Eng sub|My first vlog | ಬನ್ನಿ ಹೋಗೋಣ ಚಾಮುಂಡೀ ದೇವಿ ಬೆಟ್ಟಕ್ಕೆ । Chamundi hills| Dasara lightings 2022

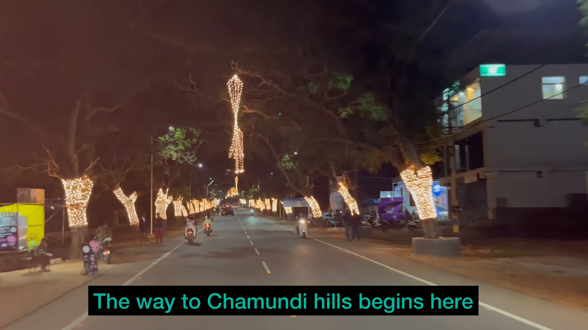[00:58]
ದೇವಸ್ಥಾನಕ್ಕೆ ಹೋಗೋ ತನಕನೂ ಈ ಥರನೇ ಲೈಟಿಂಗ್ಸ್ ನೋಡಬಹುದು.
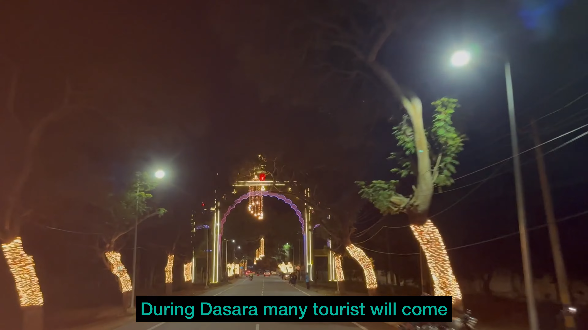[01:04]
ಇಲ್ಲಿಗೆ ಈ ಸಮಯದಲ್ಲಿ ಹೆಚ್ಚಿನ ಪ್ರವಾಸಿಗರು ಬರ್ತಾರೆ.
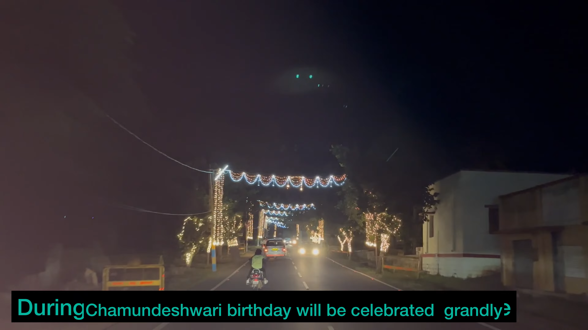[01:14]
ಆಮೇಲೆ ಅಮ್ಮನವ್ರ ವರ್ಧಂತಿ ಕೂಡ ತುಂಬ ವಿಜೃಂಭಣೆಯಿಂದ ಆಚರಿಸ್ತಾರೆ.
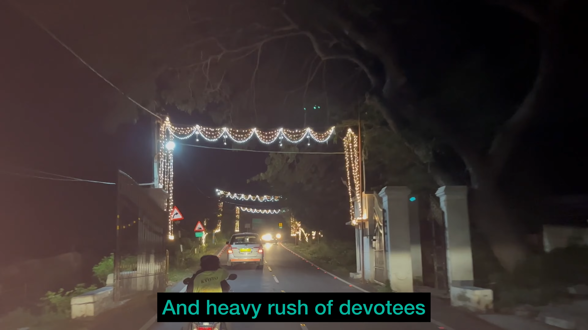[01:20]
ಇಲ್ಲಿ ಆ ಸಮಯದಲ್ಲೂ ಹೆಚ್ಚಿನ ಭಕ್ತಾದಿಗಳು ಬರ್ತಾರೆ ಇಲ್ಲಿಗೆ. ಇಲ್ಲಿ ನೋಡಿ, ದೀಪಾಲಂಕಾರದಲ್ಲೇ ದೇವಿಯ ವಿವಿಧ ರೂಪಗಳನ್ನ ಮಾಡಿದ್ದಾರೆ.